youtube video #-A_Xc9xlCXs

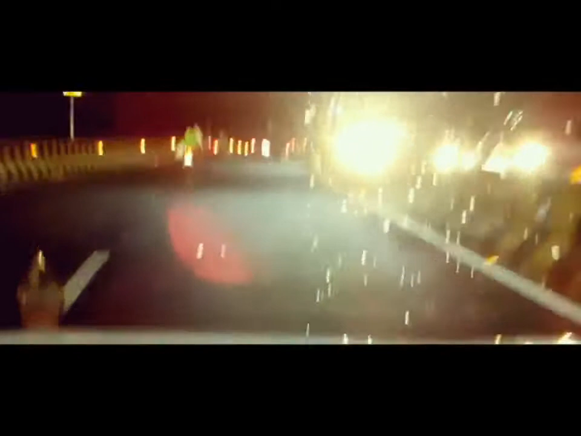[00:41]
इतना जबरदस्त व्यू है, ये नया ब्रिज है बने हुआ। ये रोड नंबर 45 का नया ब्रिज है दोस्तों, देख सकते हैं दुर्गम शेरू का नया ब्रिज है ये, एकदम लंदन टाइप में बनाया गया है।
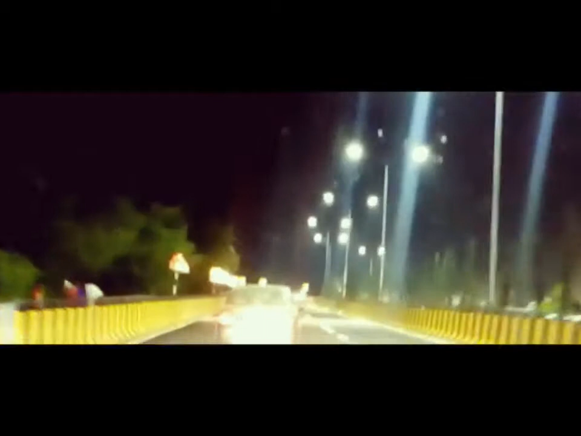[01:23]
मॉल है ये रोड नंबर 45 का नया ब्रिज है,